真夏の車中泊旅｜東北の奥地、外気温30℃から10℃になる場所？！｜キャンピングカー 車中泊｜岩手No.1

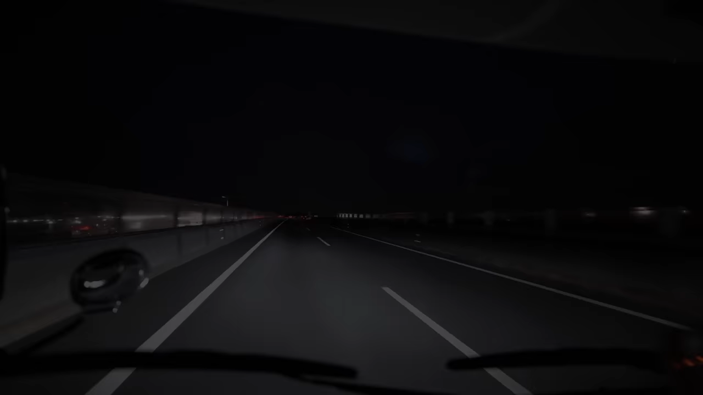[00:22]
はい、皆さんこんばんは。今ですね、北関東道を走っております。ちょっとね、今日はね、いつもと違うところからスタートしております。